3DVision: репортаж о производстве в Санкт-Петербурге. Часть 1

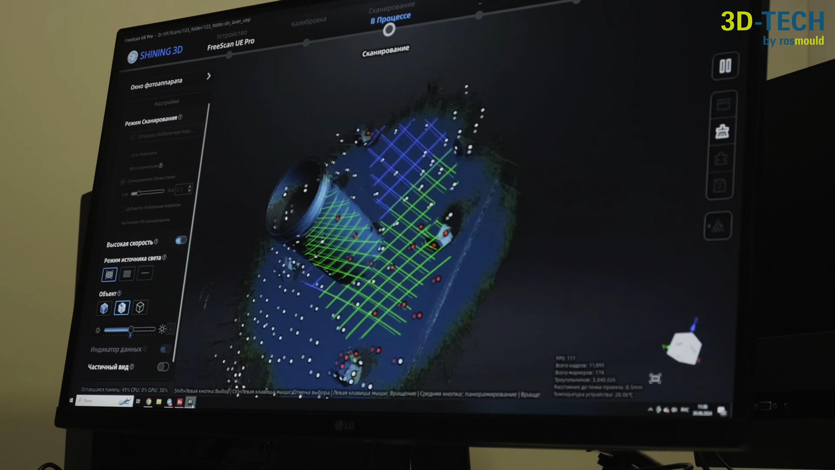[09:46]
это именно выезд инженера для того, чтобы он какой-то большой объект, там, 3, 4, 5, 10 метров, отсканировал непосредственно на территории заказчика.
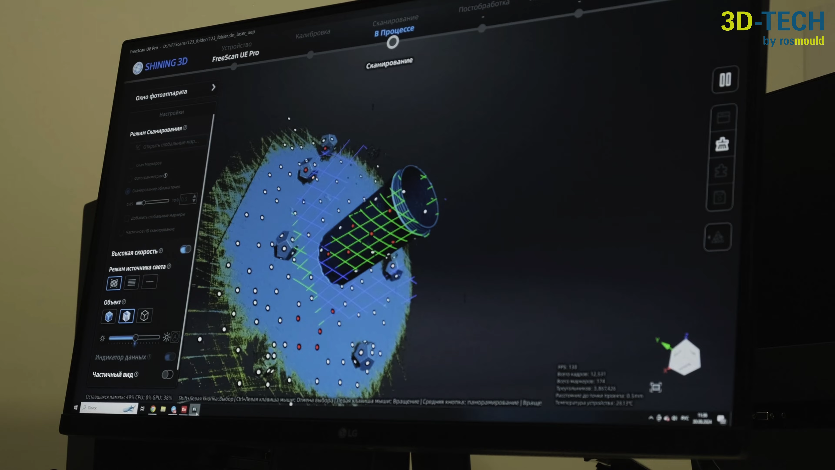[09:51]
То есть, у нас представлены сканеры... Я говорю за Shining 3D.